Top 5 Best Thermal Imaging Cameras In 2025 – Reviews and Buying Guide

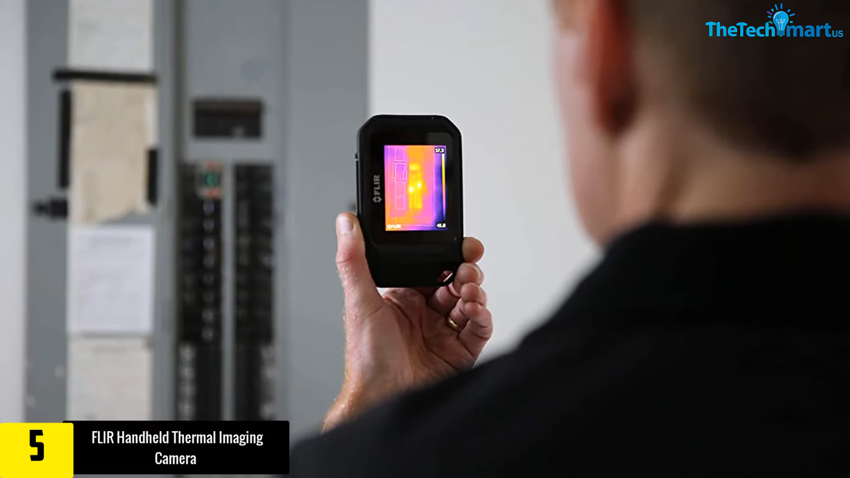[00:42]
This thermal imager has a convenient USB cable, moreover, the pocket accommodating camera also adds crisp details to thermal images. The enhanced thermal imaging helps you to identify the troubled areas quickly.
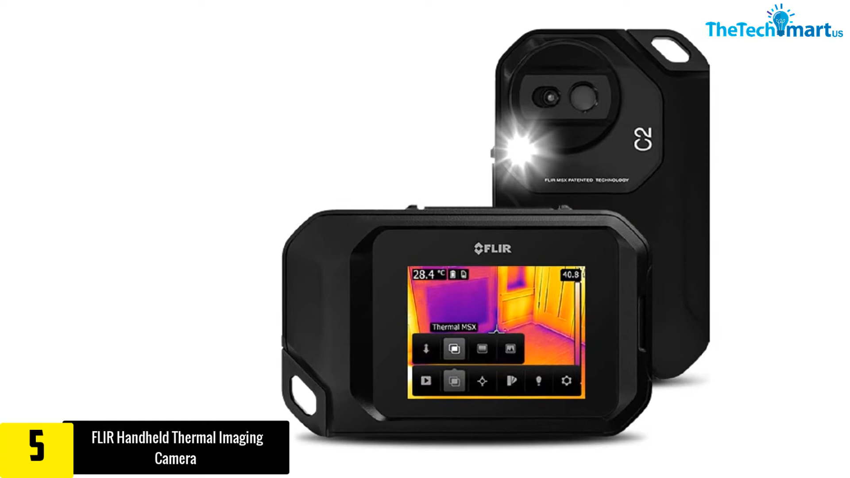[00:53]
On screen: spot 28.4°C
This purchase includes a lanyard, USB cable, charger, and printed documentation.
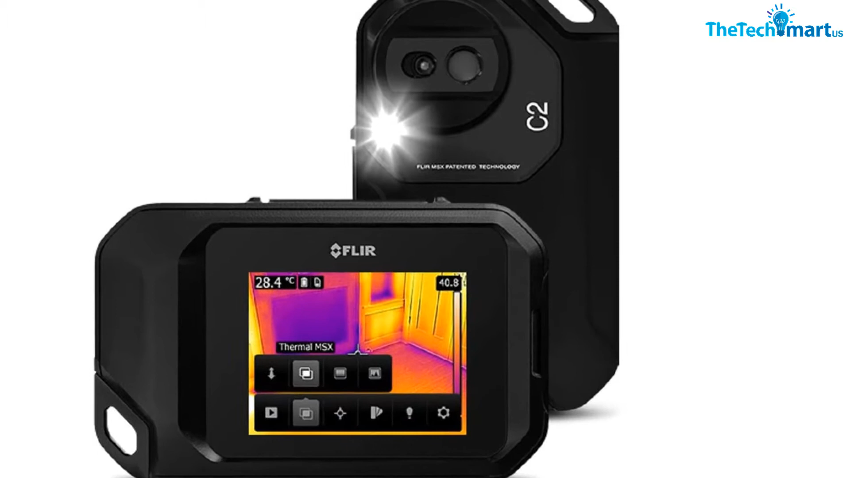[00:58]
On screen: spot 28.4°C
However, this camera has an accuracy rate of more or less 2 degree Celsius.
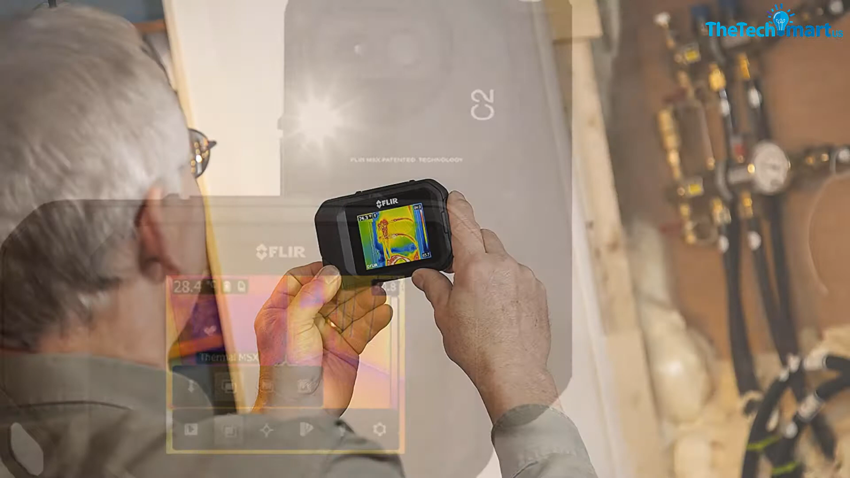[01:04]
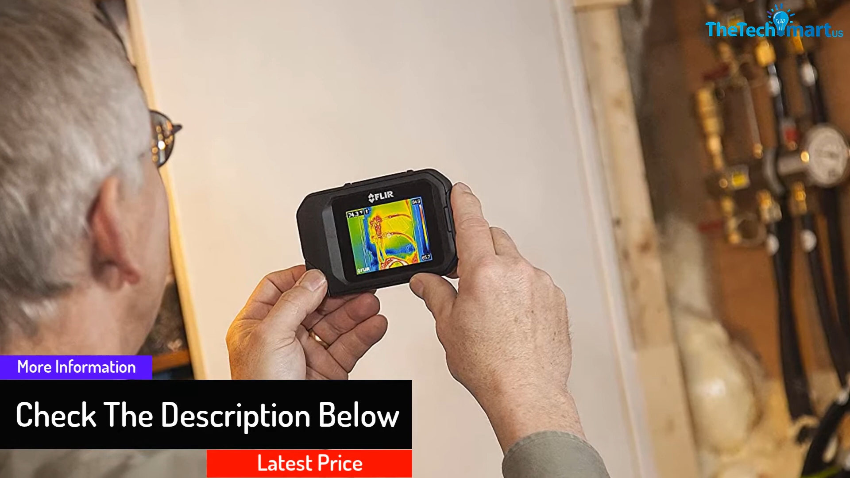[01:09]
The camera also detects the temperature within the range of 14 to 122 degree Fahrenheit.
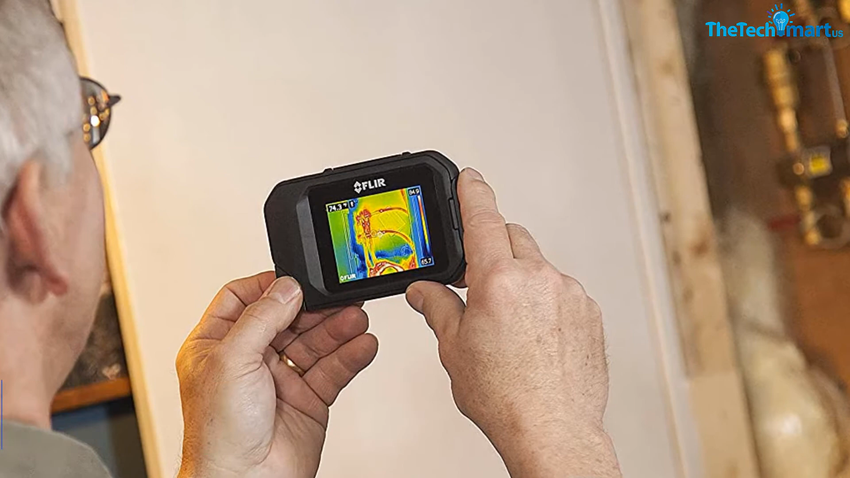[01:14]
Furthermore, the hefty material construction makes this device ultra durable.
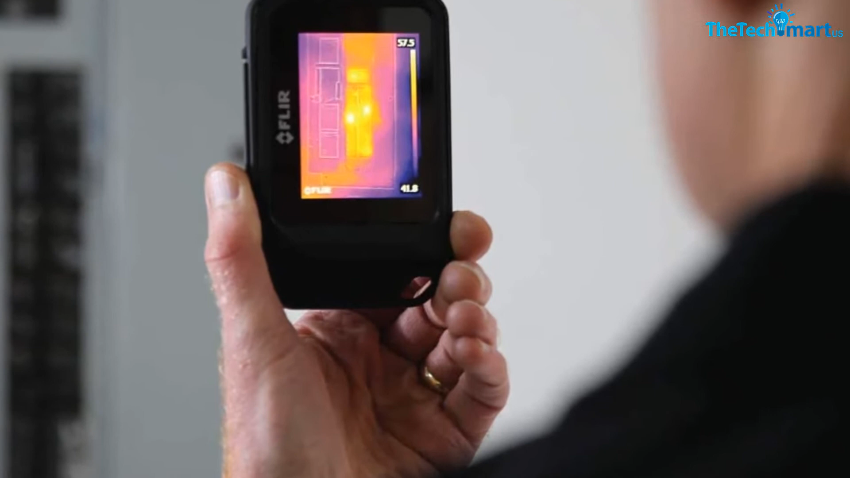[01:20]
The maximized enhancement helps you to get crisp details. Nevertheless, the 3 inch screen delivers the actual image readings.
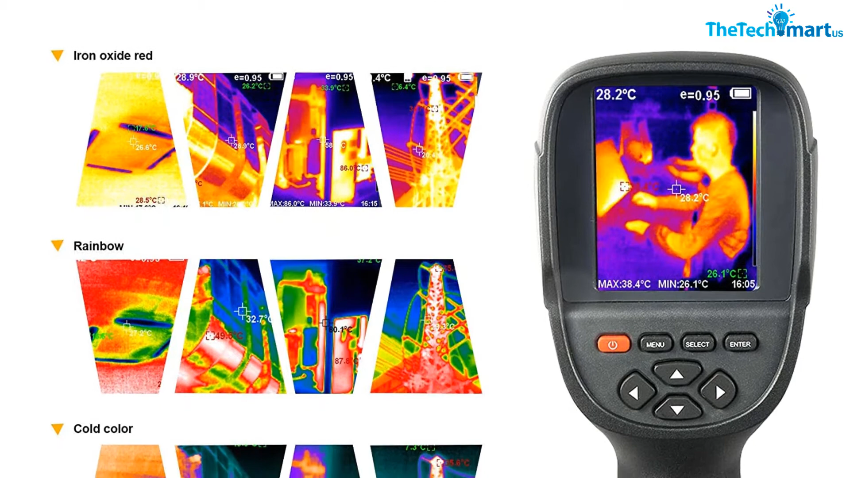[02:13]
On screen: spot 28.2°C, max 38.4°C, min 26.1°C
Nevertheless, you can have detailed observations of recordings via TVs, laptops, and more.
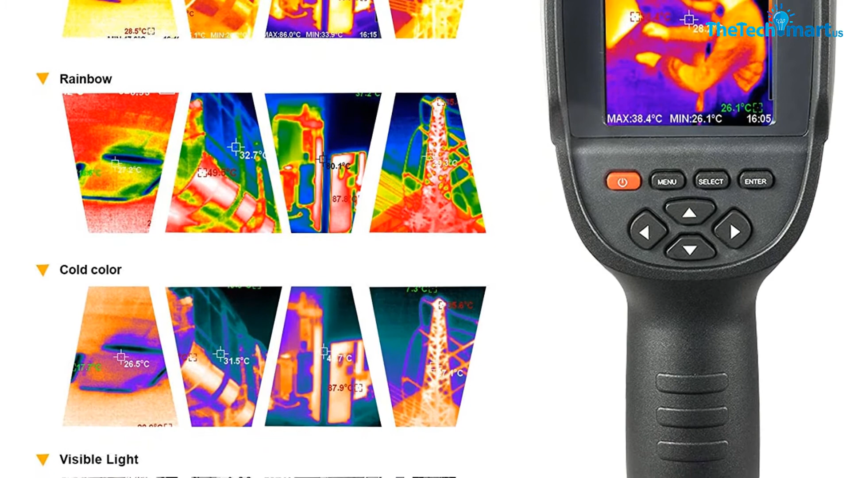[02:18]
The built-in rechargeable battery makes charging easier via a USB cable.
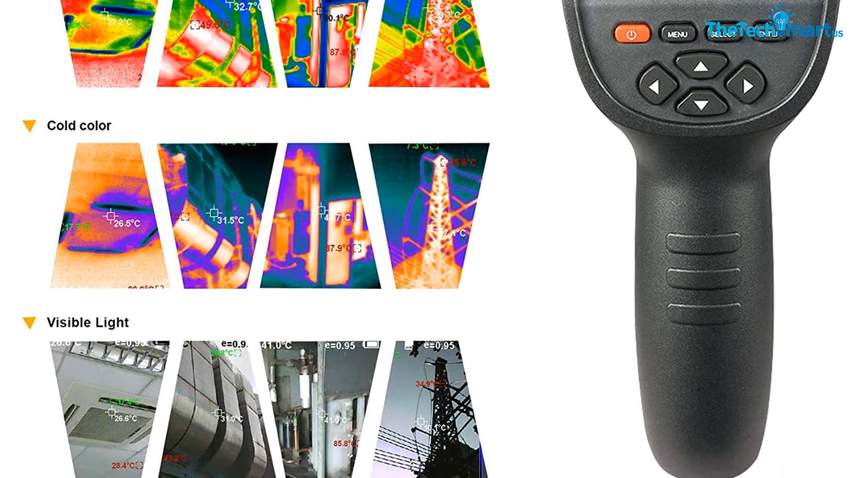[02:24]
At number 3, we have the Seek Thermal Thermal Imaging Camera.
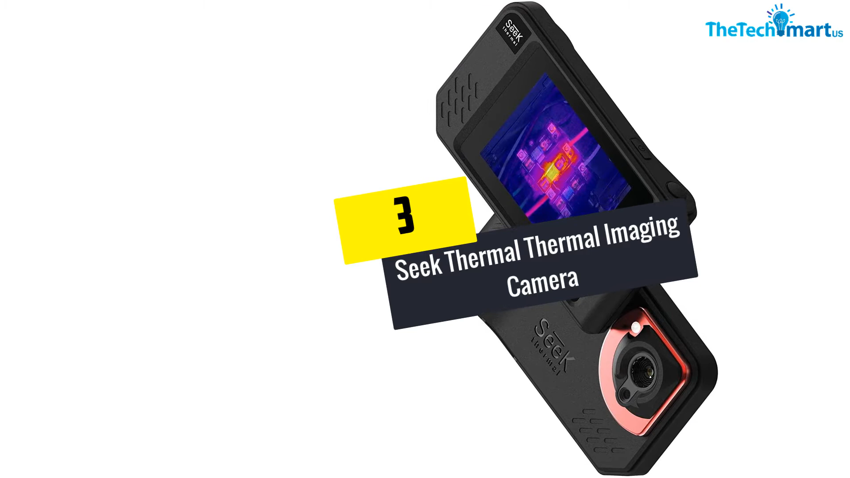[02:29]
This thermal imaging camera has long lasting battery life.
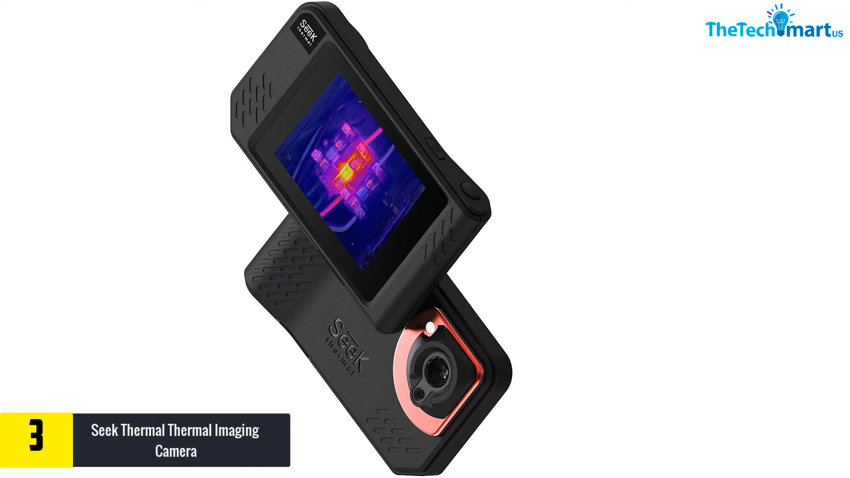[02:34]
The handheld module also offers a comfortable grip.
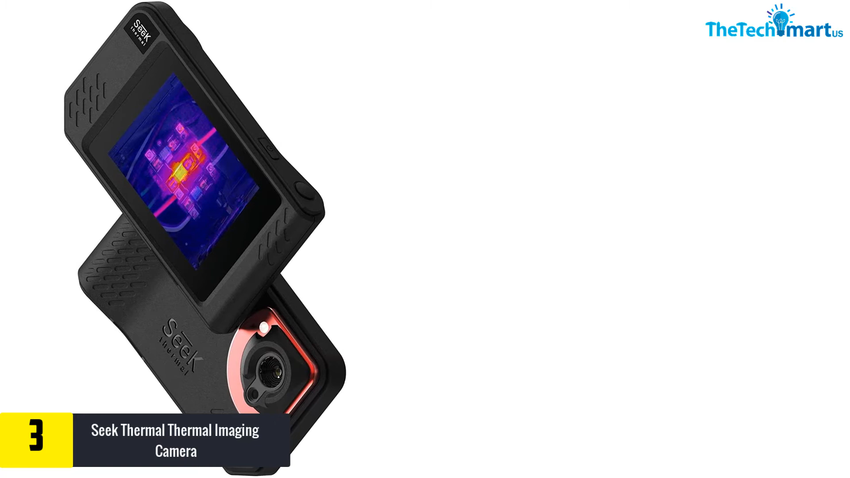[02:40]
Moreover, the portable model provides a maximum thermal resolution of 320x240p.
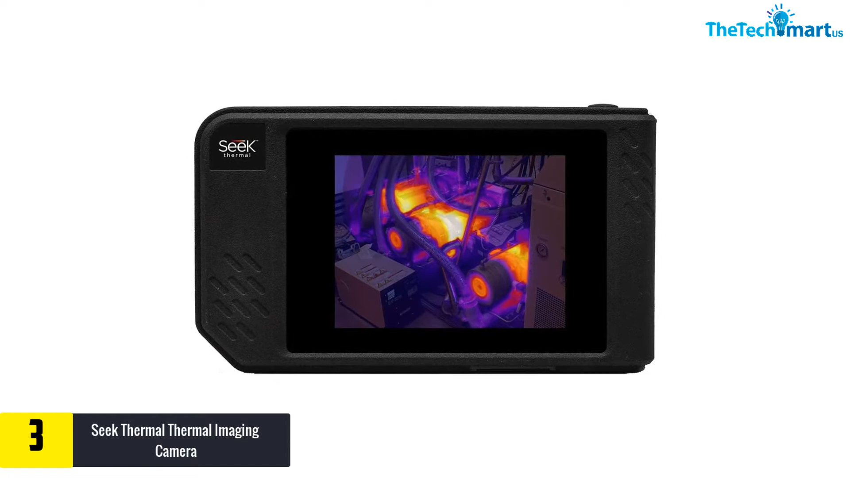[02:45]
This thermal imager comes with a rechargeable battery system.
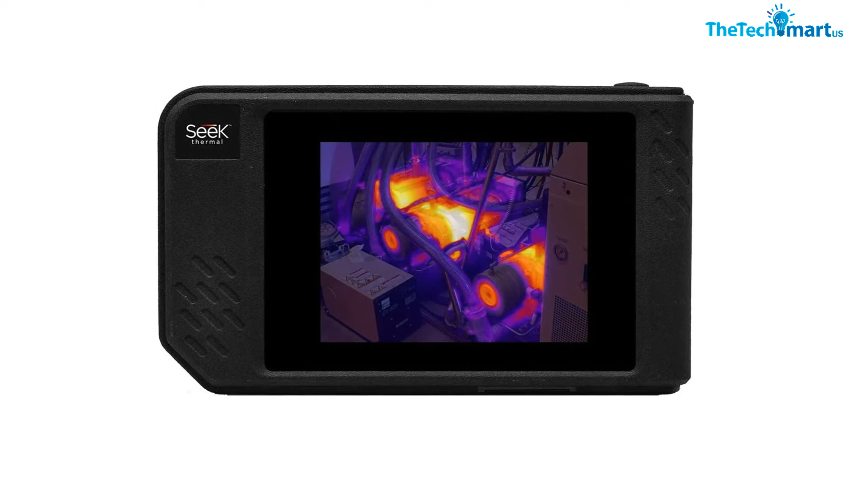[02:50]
This system retains the charge for almost 4 hours. However, this camera offers images and videos with higher resolution. The handheld thermal camera also has a 3.5-inch colored touchscreen.
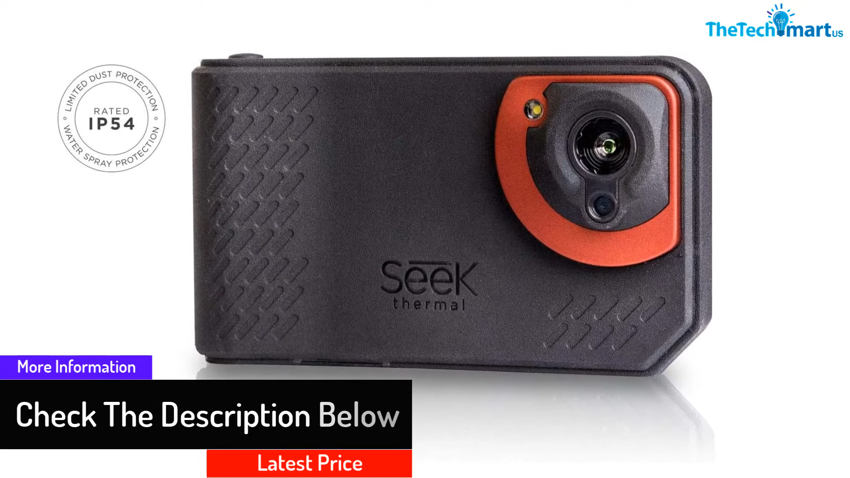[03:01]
Furthermore, this screen has a maximum resolution of 640x480p. This camera lets you stream live views on smartphones via Bluetooth connectivity.
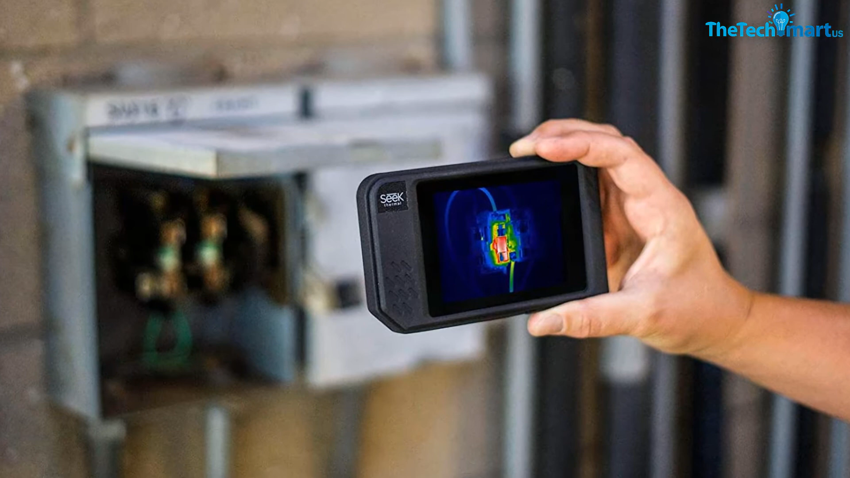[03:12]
Nevertheless, Seek Fusion technology combines the characteristics of thermal and visible images.
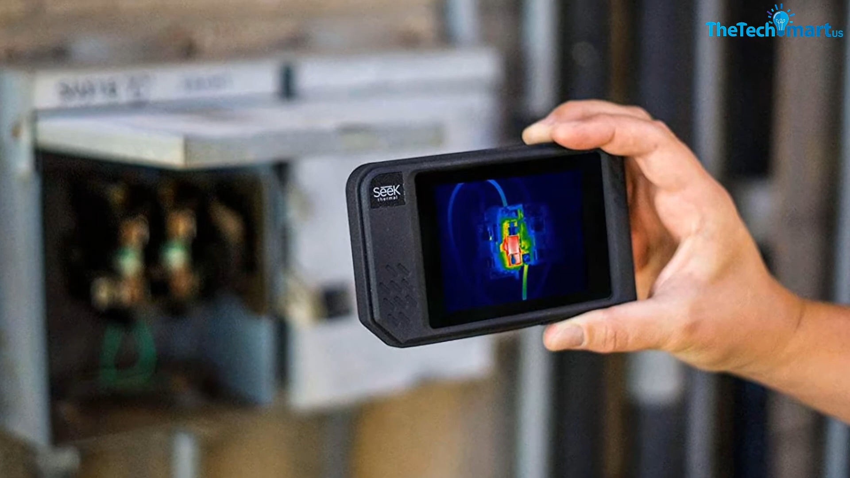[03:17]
At number 2, we have the HTI Thermal Imaging Camera by Tools for Instrument.